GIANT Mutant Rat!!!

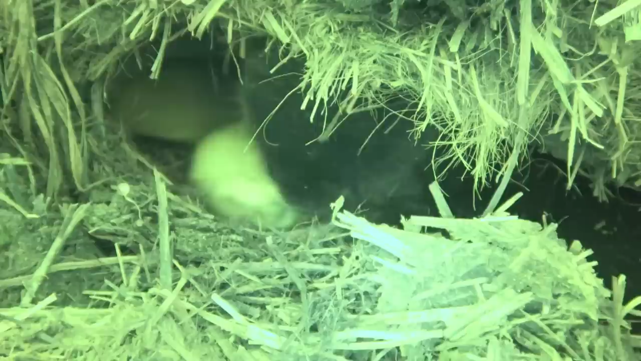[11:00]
Here she's one round past. There's another! Oh man, they're scattering everywhere! Another one.
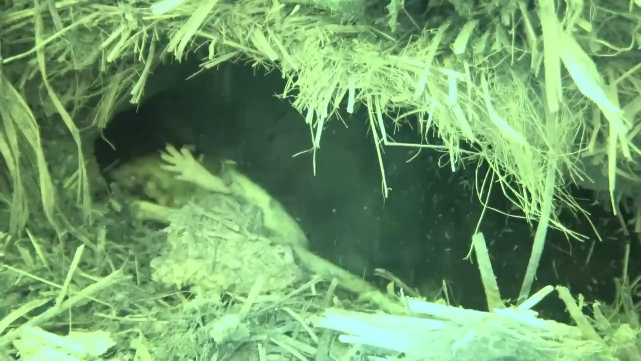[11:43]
There's a bunch of them. Far side! Far side! Far side! Good dog.